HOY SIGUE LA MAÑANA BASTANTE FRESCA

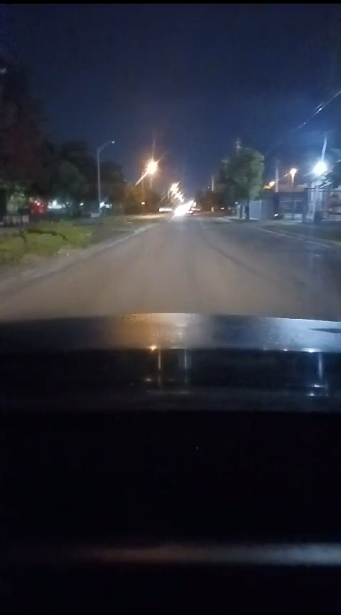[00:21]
19 de octubre, jueves 2023, 68 grados de temperatura, Miami amaneciendo, la temperatura bastante fresca. Ya es una temperatura agradable, no es frío, no es calor. 6:32 de la mañana.
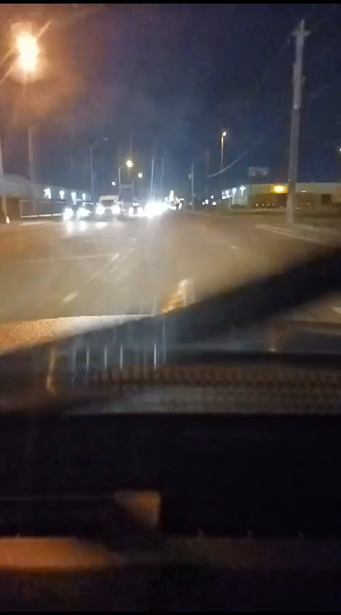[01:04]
Dirección a Hialeah, como todas las mañanas, de lunes a viernes y a veces sábado. Aquí está La Roja, 37 Avenida del Noroeste con las 62 calles. Ya aquí comienza algunas partecitas de Hialeah, porque están bien las 12 Avenidas del East.
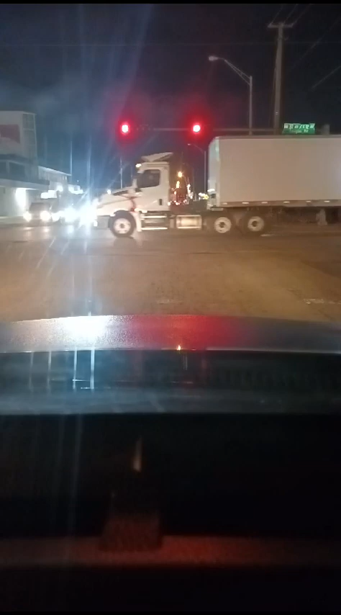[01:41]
Es temprano, voy directo a la compañía, que hoy hay bastante trabajo y es bueno comenzar temprano. Llevo el carro Malta a Tuey.
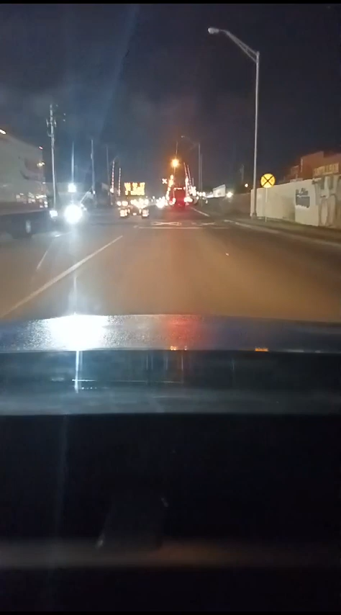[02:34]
Aquí está, el carro parece que va bien cargadito,
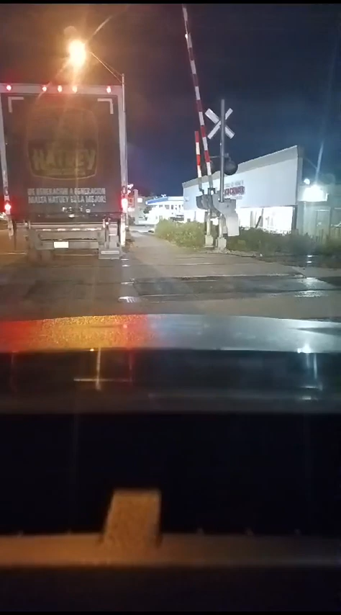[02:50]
el de las maltas, el repartidor, uno de tantos miles de carros.
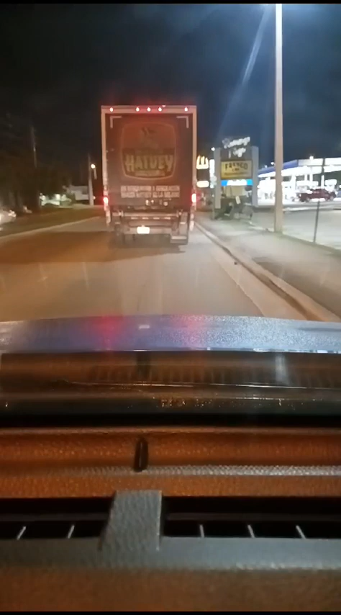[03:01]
Malta a Tuey.
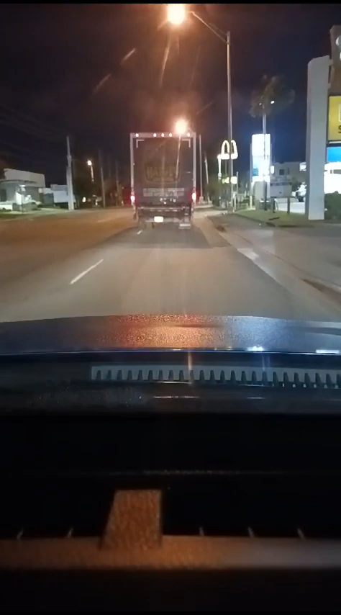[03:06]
Voy a atravesar por aquí, por la gasolinera.
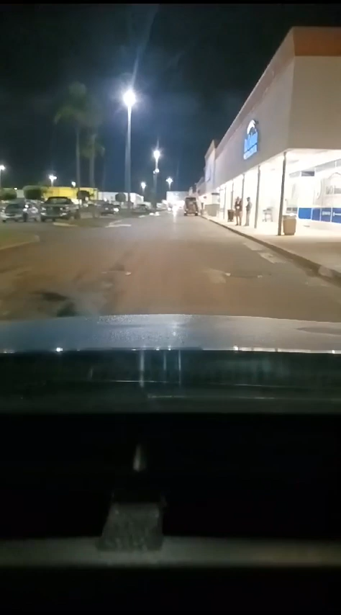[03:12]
Aquí.
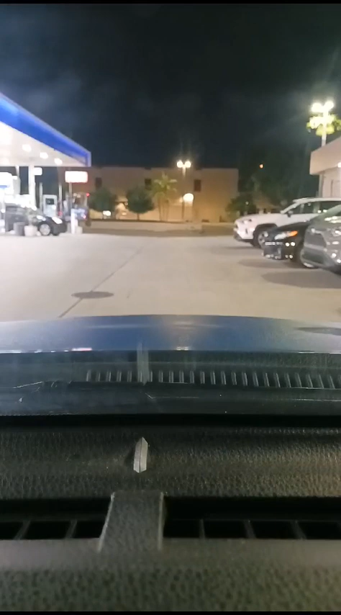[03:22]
Ya voy a buscar la 10 Avenida del East. Este aquí el parqueo del Off America.
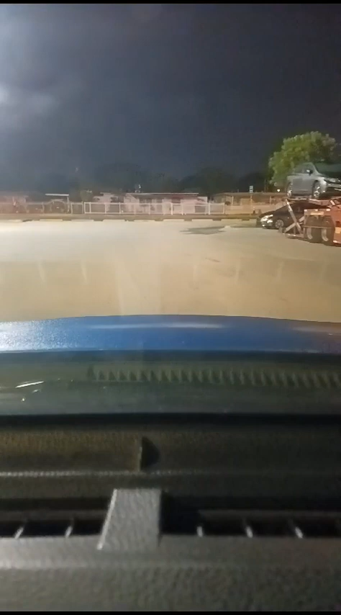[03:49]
Hialeah, llegando ya a Hialeah. Buenos días, Hialeah.